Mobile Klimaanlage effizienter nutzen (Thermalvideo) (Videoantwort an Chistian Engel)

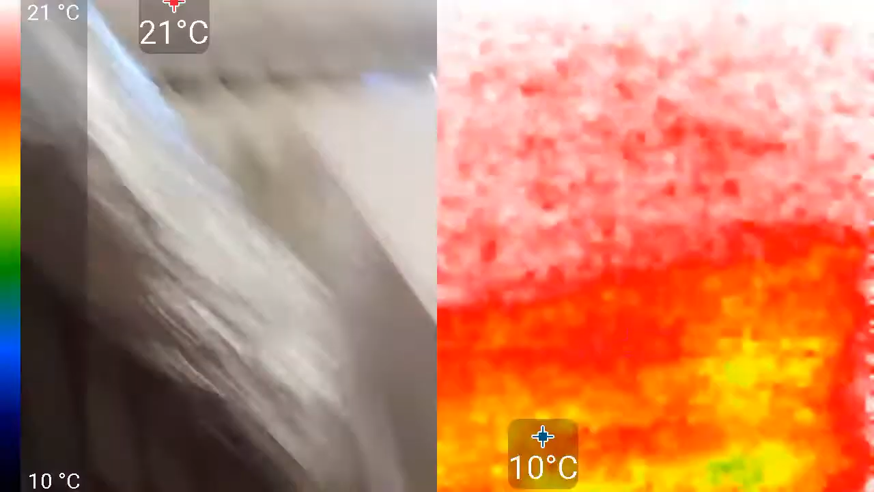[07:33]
On screen: scale top 21°C, scale bottom 10°C
obwohl die Luft jetzt durch die zwei Schläuche da rein kommt im moment ja 6 27 grad hat zeigt er jetzt hier
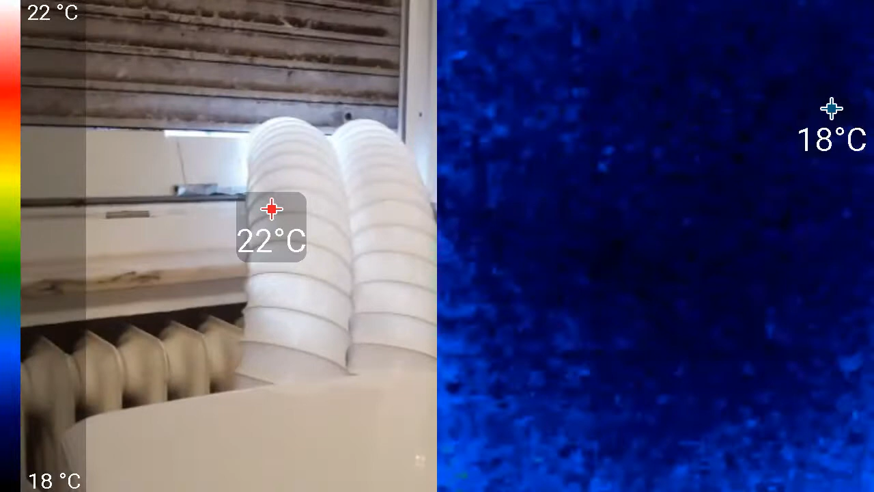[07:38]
On screen: scale top 22°C, scale bottom 18°C
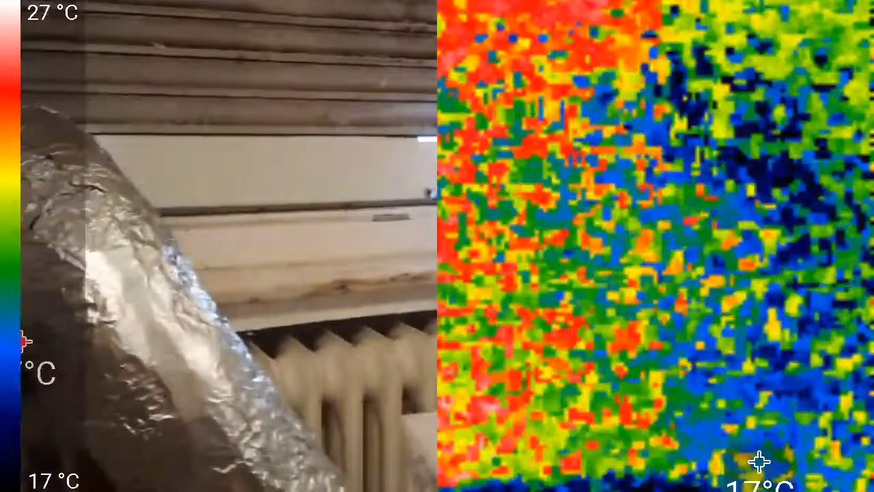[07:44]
On screen: scale top 27°C, scale bottom 17°C
ja nicht so ganz einfach mit der kamera ich mache das auch zum ersten mal
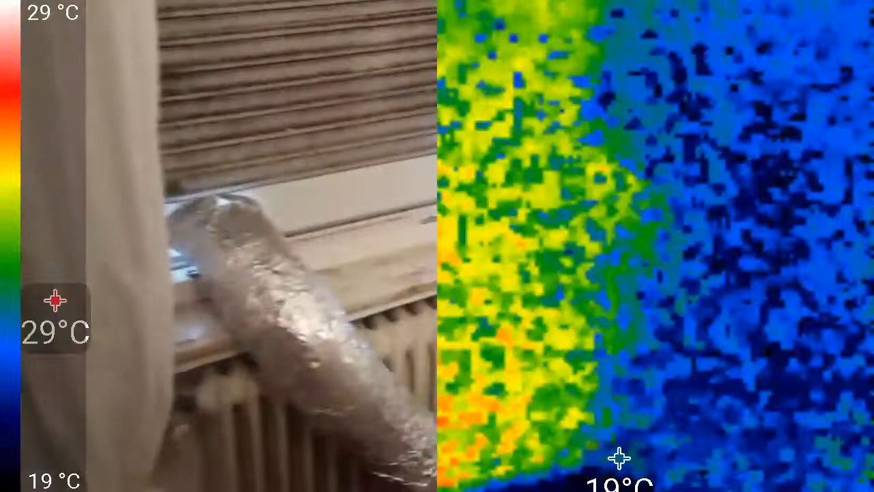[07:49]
On screen: scale top 29°C, scale bottom 19°C
immer näher ran gucken was er dann zeigt
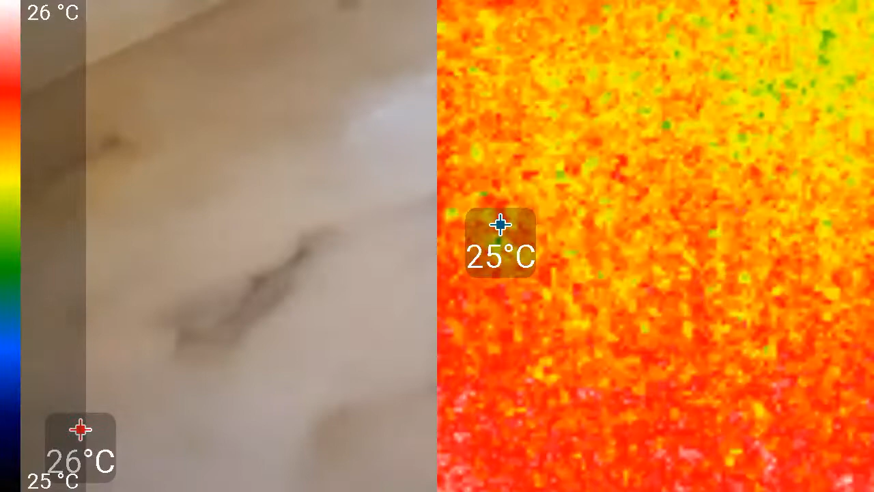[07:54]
On screen: scale top 26°C, scale bottom 25°C
25 grad hat die luft die von draußen reinkommt also
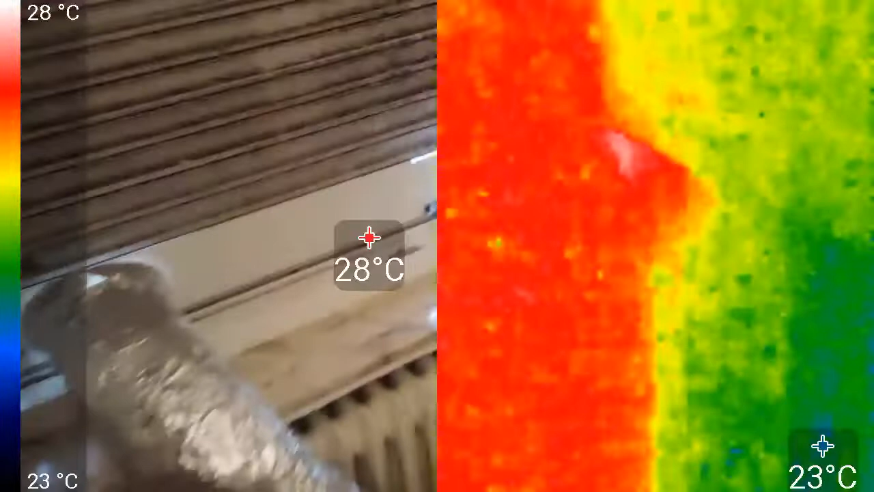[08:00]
On screen: scale top 28°C, scale bottom 23°C
die 25 grad warme luft wird dort angesaugt kühlt den kondensator unten
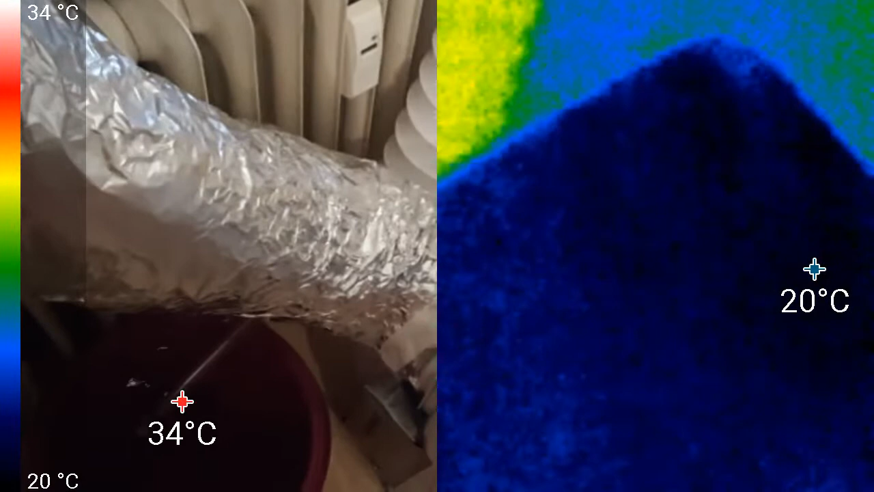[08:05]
On screen: scale top 34°C, scale bottom 20°C
und geht durch den schlauch hier raus
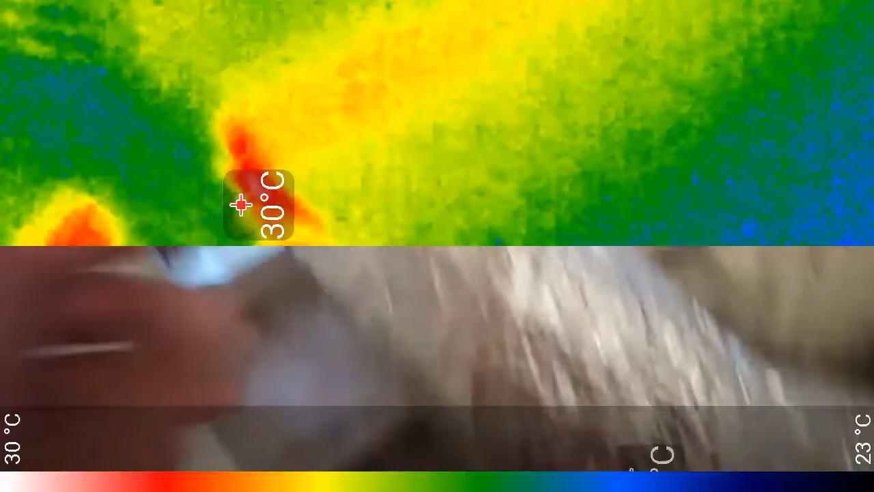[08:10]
On screen: scale top 30°C, scale bottom 23°C
und
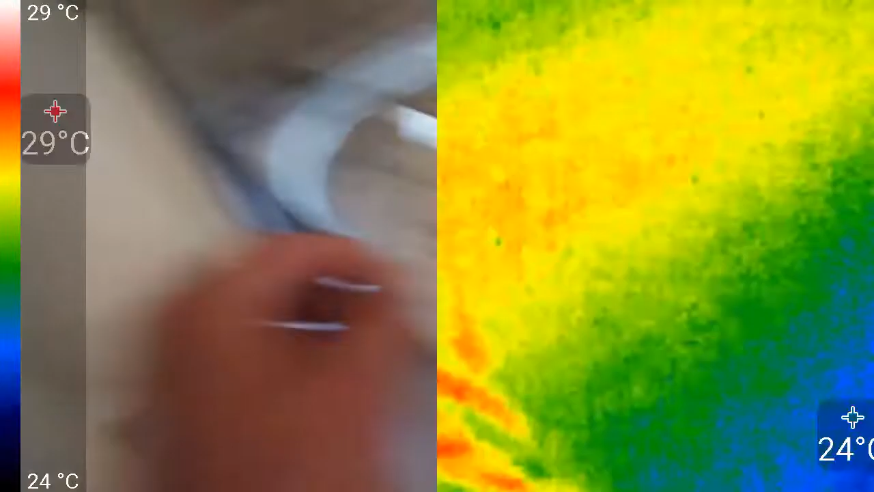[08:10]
On screen: scale top 29°C, scale bottom 24°C
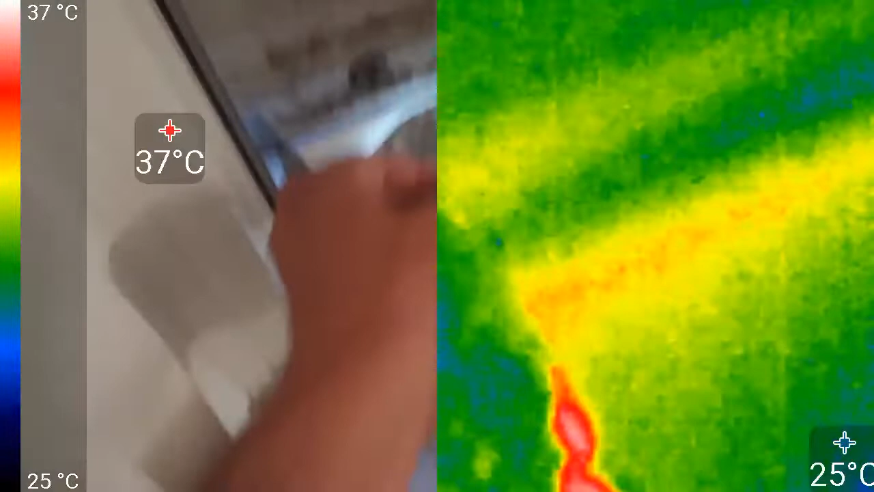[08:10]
On screen: scale top 37°C, scale bottom 25°C
da kommt im moment luft raus mit einer temperatur von 48 grad
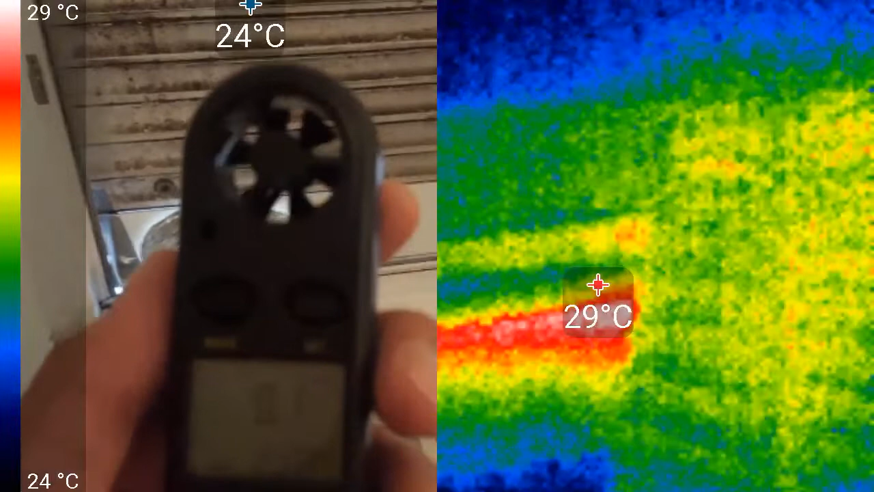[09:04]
On screen: scale top 29°C, scale bottom 24°C
ok so und das halte ich jetzt mal hier an diese schlitze die da sind
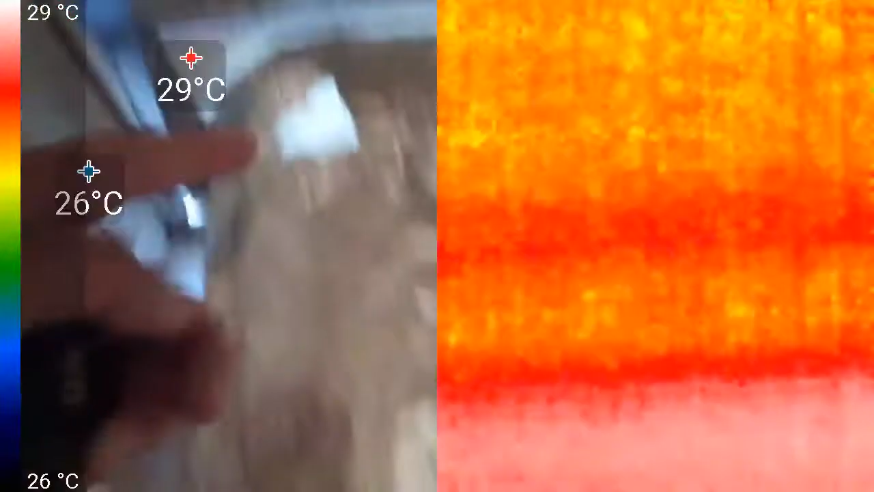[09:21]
also kein unterdruck ich saug mir keine warme luft von draußen
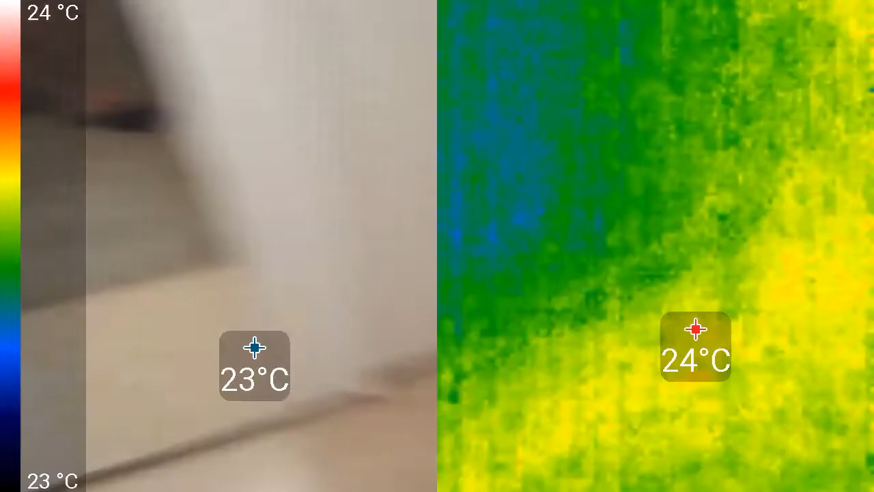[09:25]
On screen: scale top 24°C, scale bottom 23°C
rein
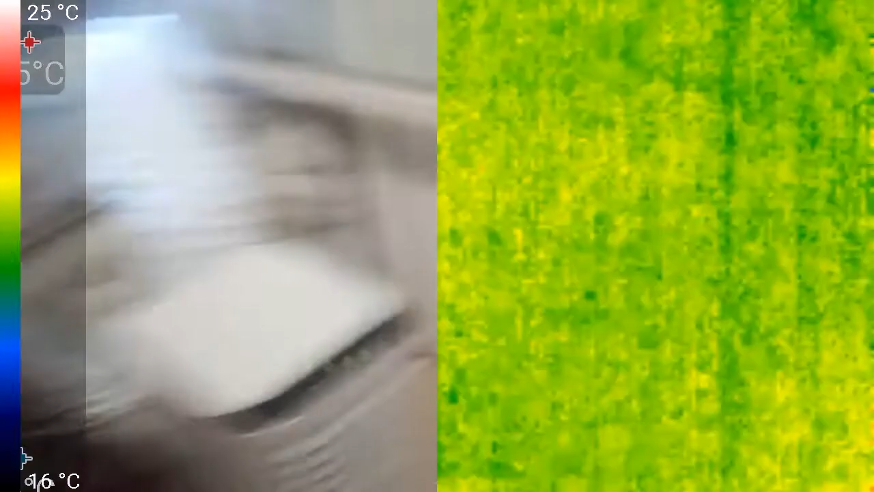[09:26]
On screen: scale top 25°C
und das gerät funktioniert und das macht sogar noch kalt guck mal